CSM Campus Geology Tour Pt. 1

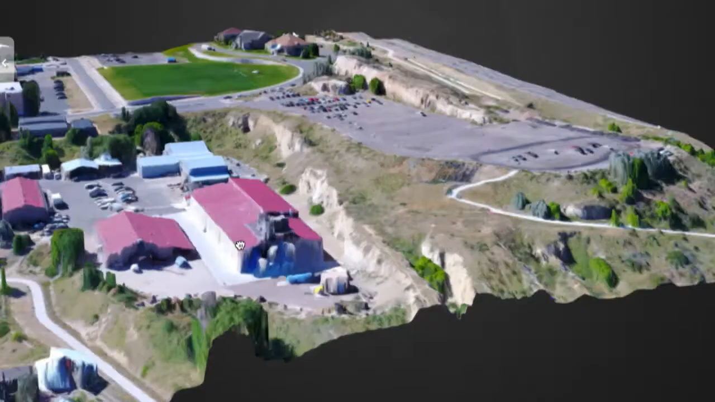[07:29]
and basically parallel to the front range mountains.
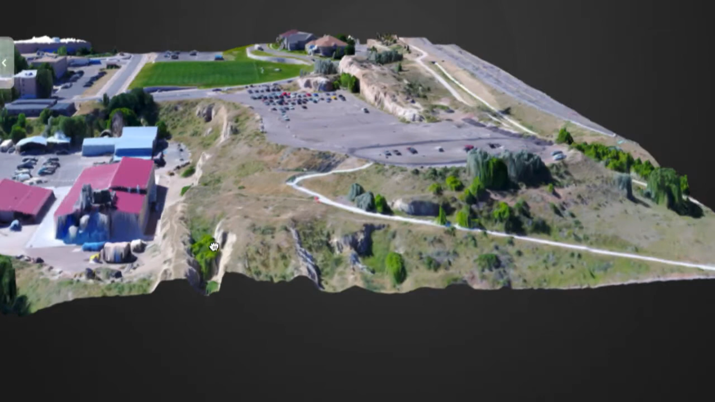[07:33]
Now that we have the big picture, the context for everything that we will see, we can turn our attention to the exposed rock outcrop behind us and start from far to close.